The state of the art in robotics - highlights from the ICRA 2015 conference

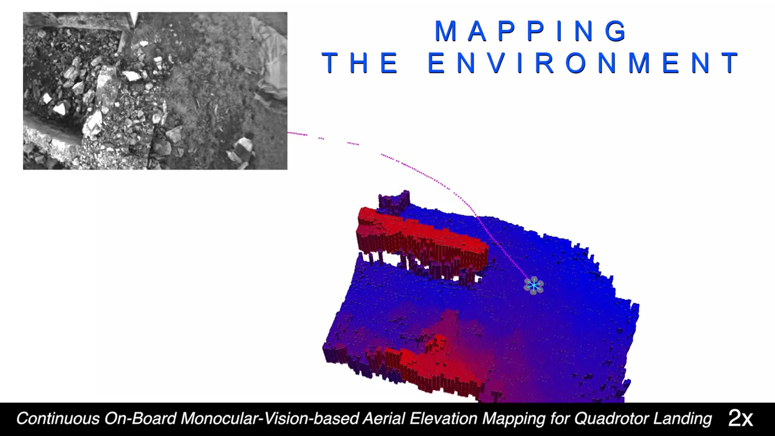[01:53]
In this case, an elevation map is built using onboard cameras.
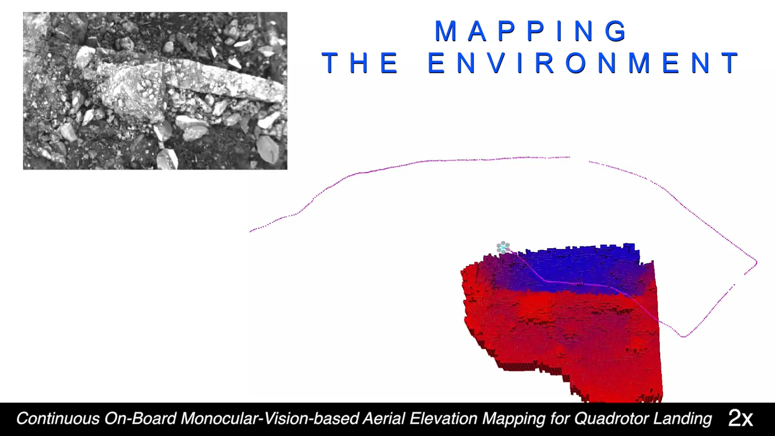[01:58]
Image processing makes it possible to distinguish previously unknown objects from the background and other objects.